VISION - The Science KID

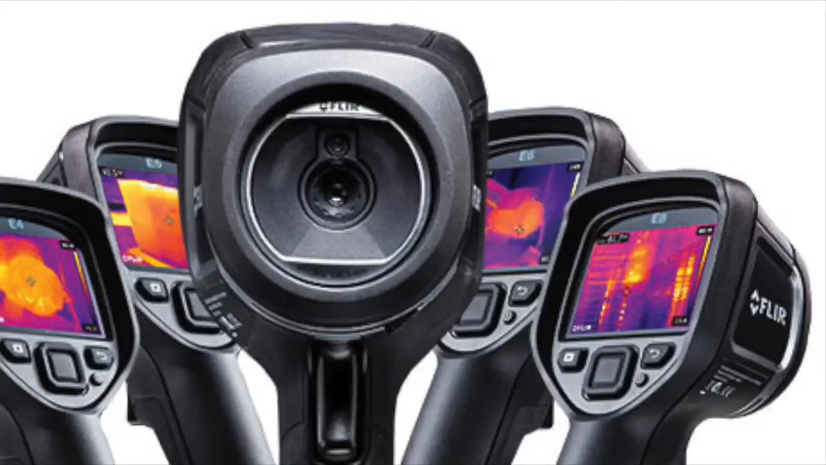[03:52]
Ear thermometers, certain types of cameras, and weather satellites use infrared radiation.